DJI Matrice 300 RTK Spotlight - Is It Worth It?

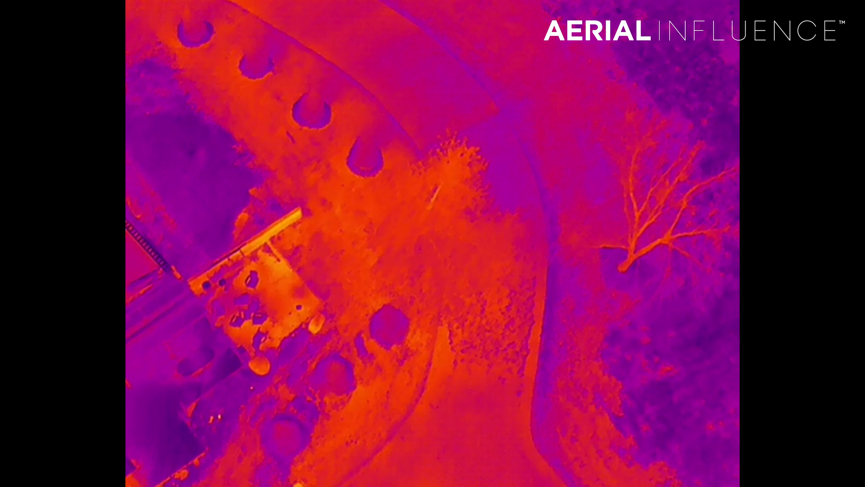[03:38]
right so gonna go out we're gonna see if we can find michael
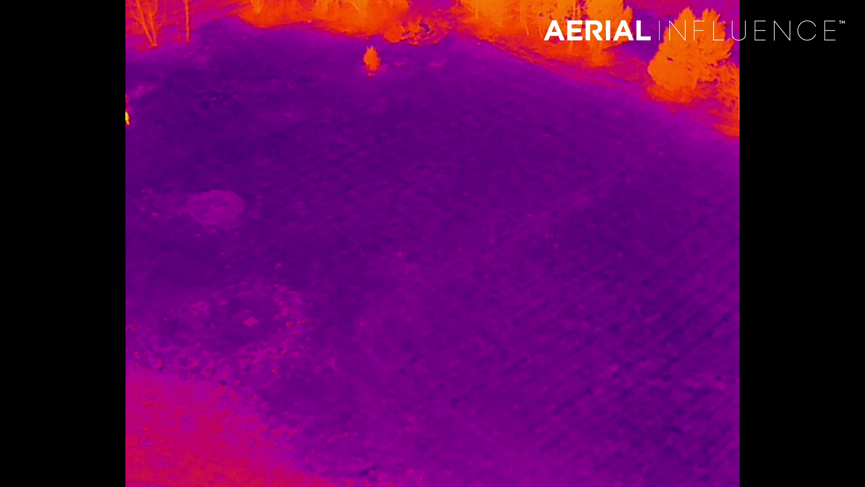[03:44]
using the thermal before i use the zoom oh there's a dirt light right over there i see it all right uh all right so i'm locked on you on the thermal i'm going to switch over to the zoom camera now okay
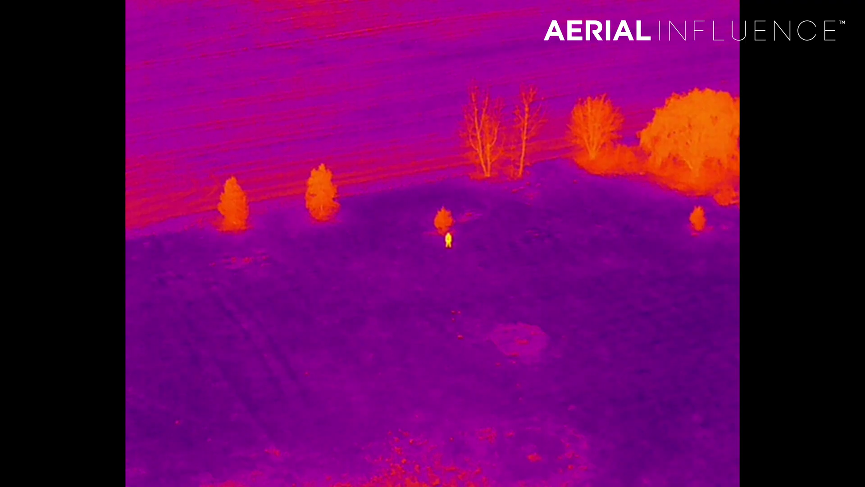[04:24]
here's a thermal image and you can still
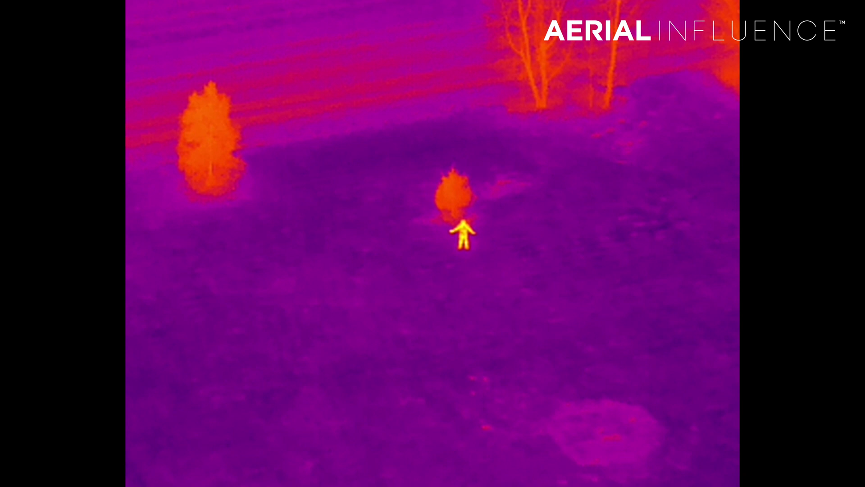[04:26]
see michael there i'll even zoom in a little bit uh you can see him moving his arms so this is a really
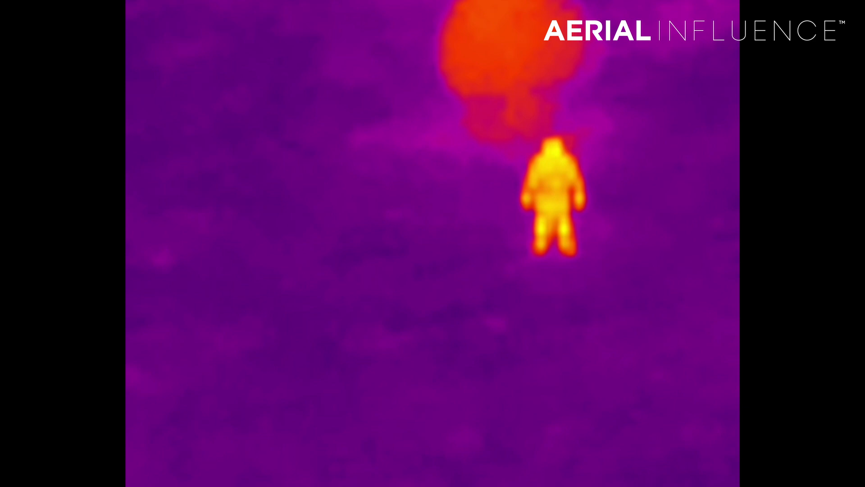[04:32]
high res thermal we're at 200 feet right now this is not something that you could do with a mavic 2 enterprise zoom obviously so okay so now we're gonna go back to the zoom camera again let me show you the spotlight
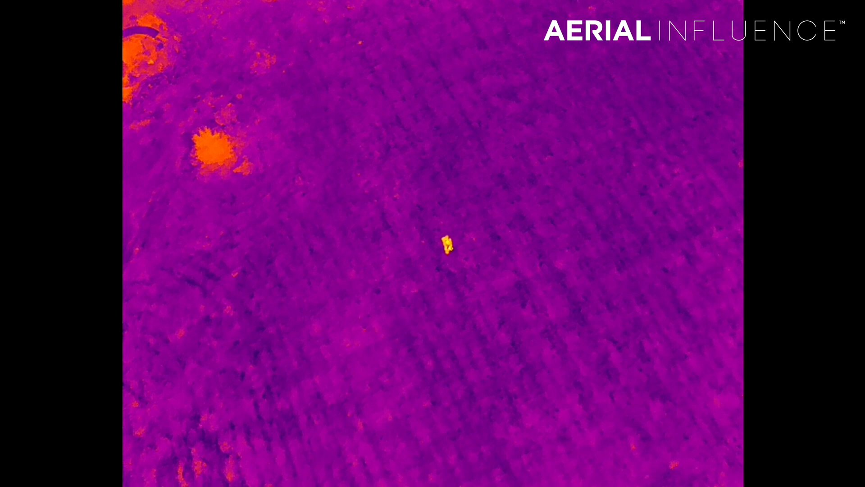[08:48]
actually also switch over to thermal right now yeah that's what you see right there you can track
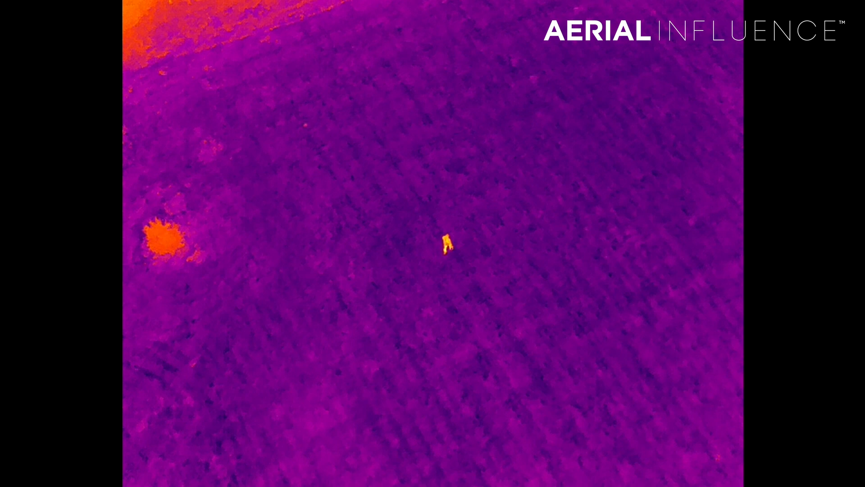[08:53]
on the person on the zoom lens continue tracking on them as you switch over to thermal so now i can actually zoom in on the thermal image if i want to and it will
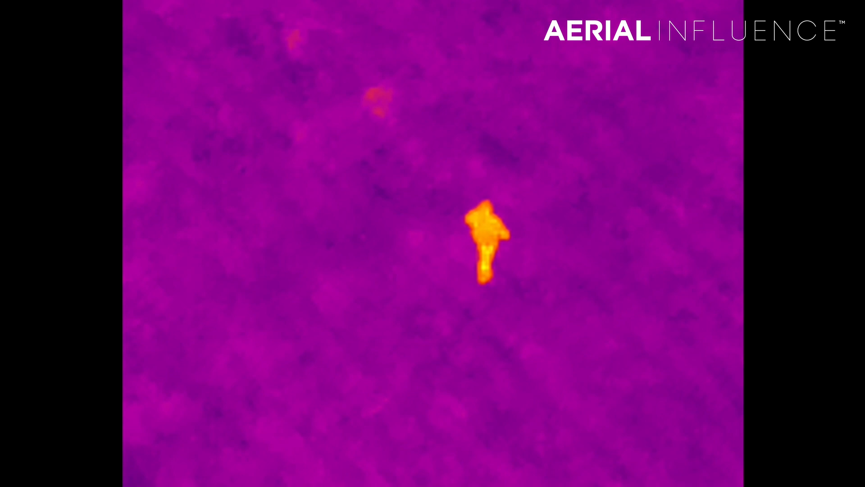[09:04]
continue to track him as he walks michael turn around and just look up and wave at us
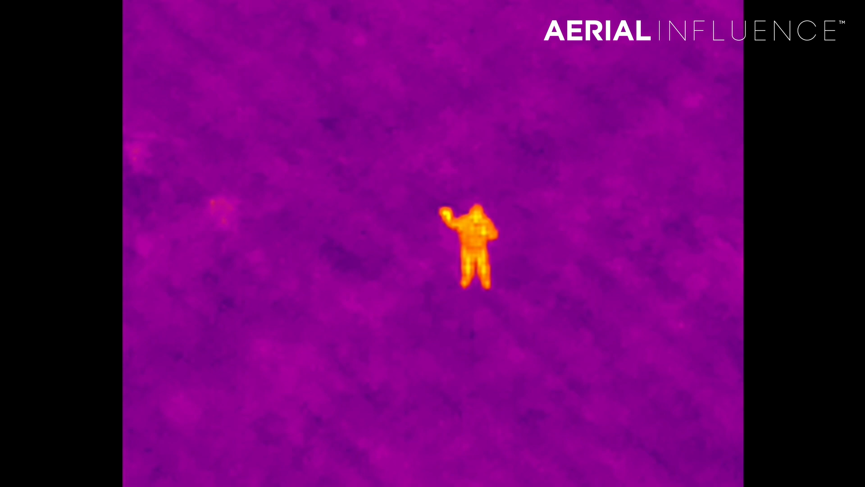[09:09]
which i think is actually really powerful because if you think about it
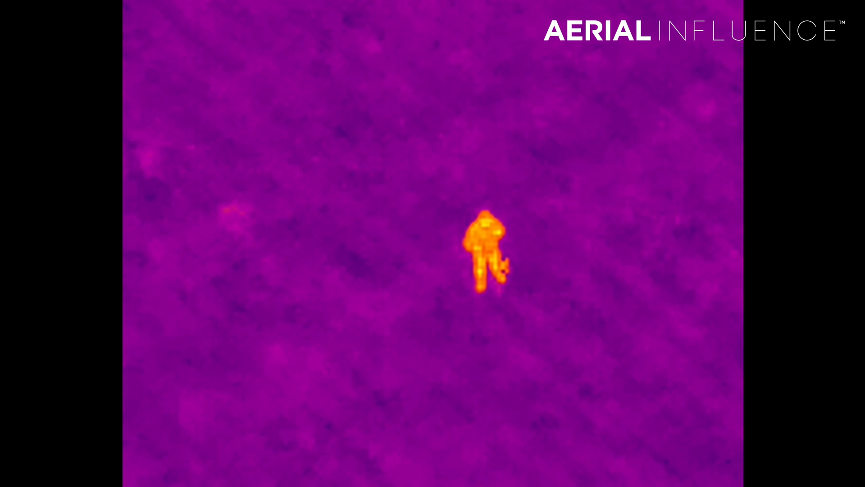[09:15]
the tracking function it might not work all the time especially if you're in the dark if if if if whatever you're tracking is going fast goes behind a tree you might not you might not see that right away and the drone might not be able to catch up with it but if you are tracking to begin with with the light and the zoom and then flip over the thermal it's going to be much harder because you're then
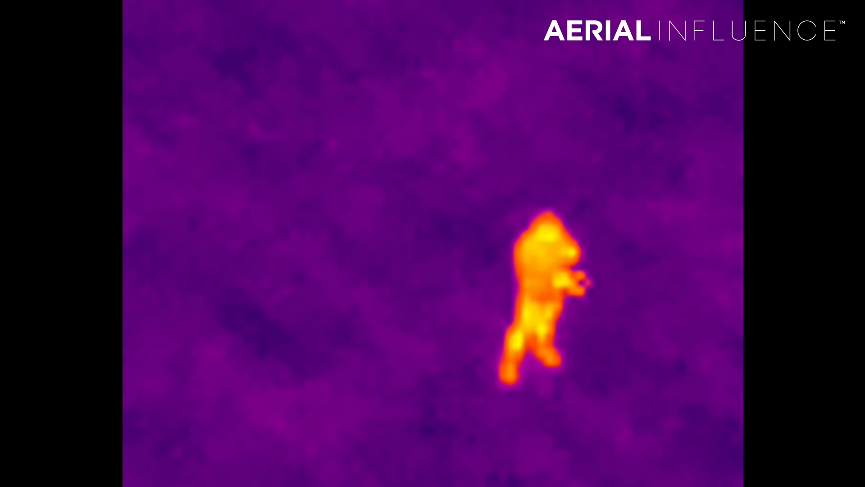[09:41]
it's going to be tracking and even if the zoom does lose
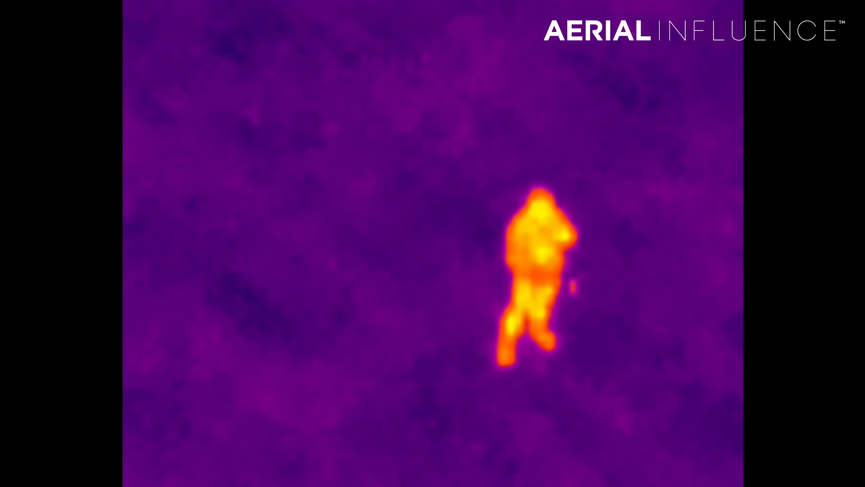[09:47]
you know the tracking function you're now still in thermal which you know the subject should
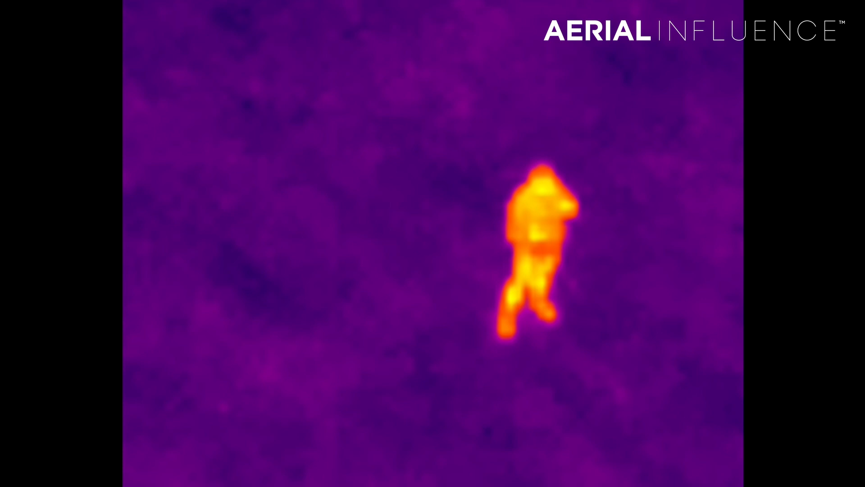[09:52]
you know be able to be seen easier no you're you're absolutely right and
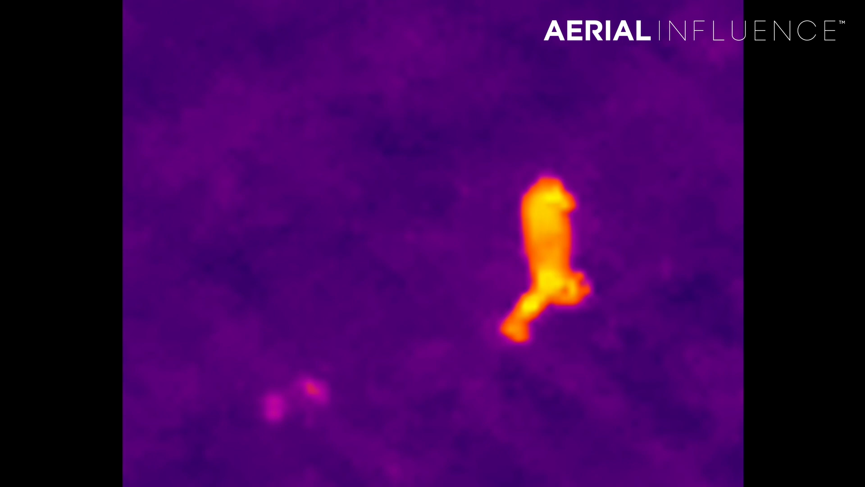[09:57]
i mean this just makes things like i just so you guys see here i'm not following i'm not doing anything with this
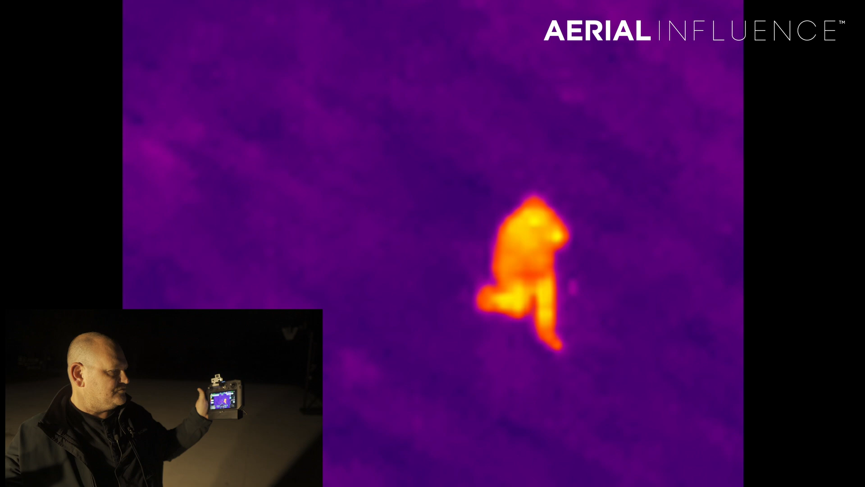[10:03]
remote as he walks it is completely tracking him all by itself all